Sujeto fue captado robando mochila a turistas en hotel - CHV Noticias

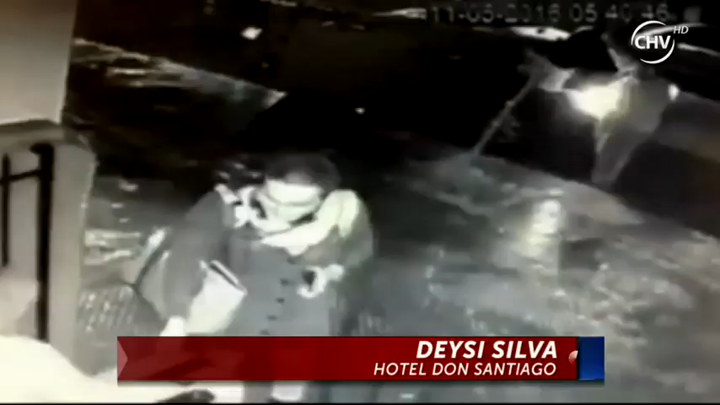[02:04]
Hechos como este lamentablemente son una constante.
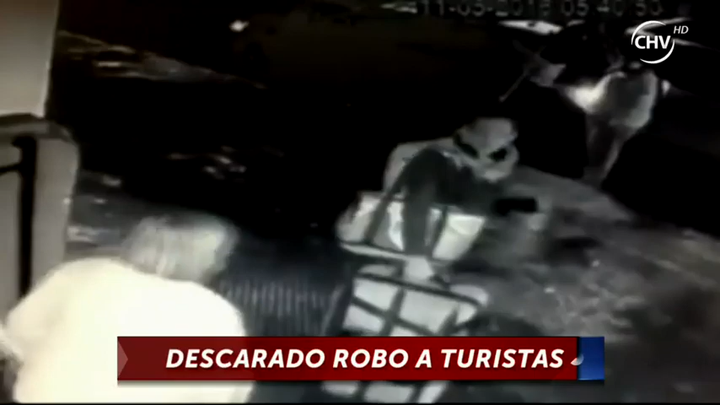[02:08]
Cámaras de seguridad han captado incluso a taxistas robando el equipaje a turistas en las afueras de hostales y hoteles.